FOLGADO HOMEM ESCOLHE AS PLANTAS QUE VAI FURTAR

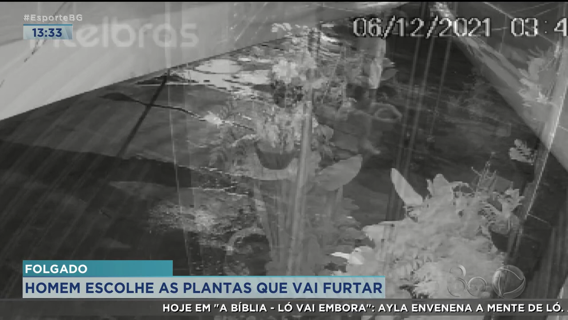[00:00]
Esse homem, flagrado pelas imagens do circuito de segurança dessa distribuidora, não está tentando entrar no estabelecimento.